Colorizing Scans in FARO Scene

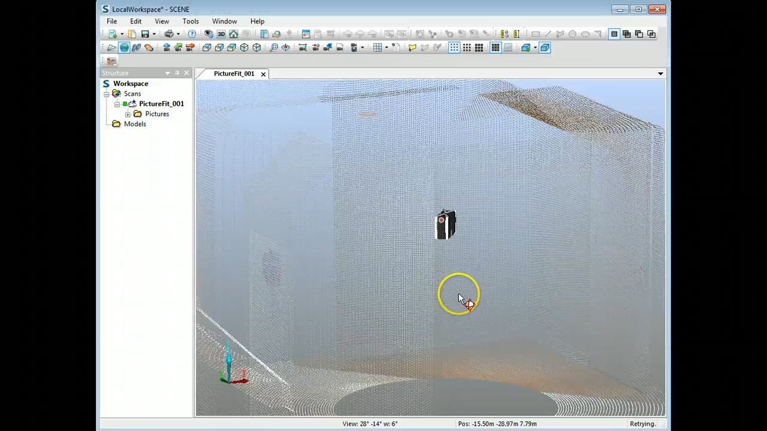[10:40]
see that in my scan I've now got a delineation
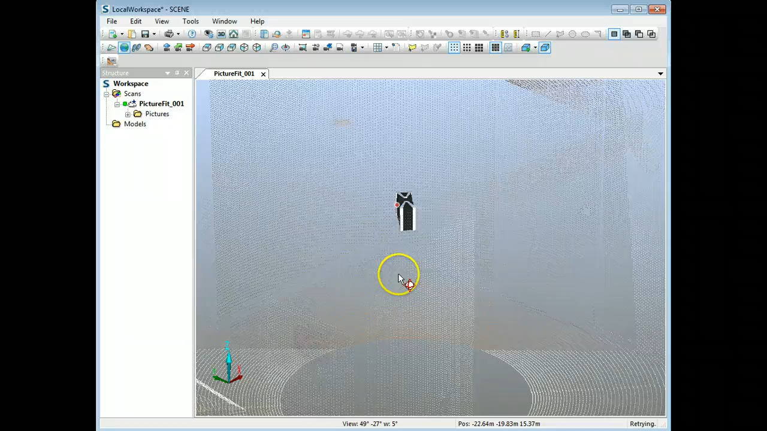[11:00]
high resolution digital camera to get some really nice colors and contrast into your
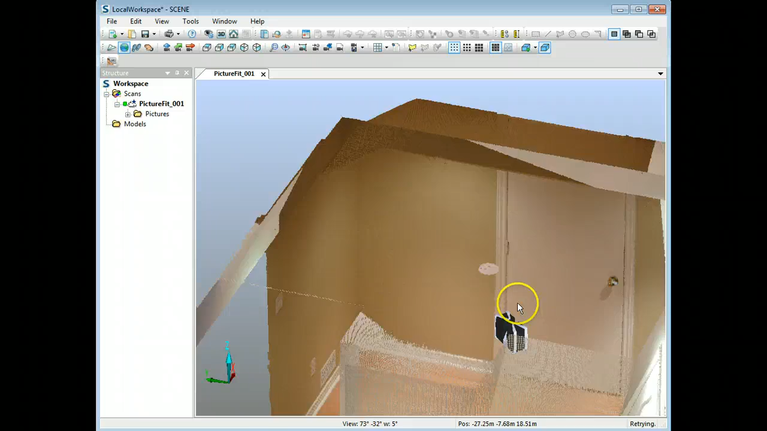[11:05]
point cloud so that's that's pretty much the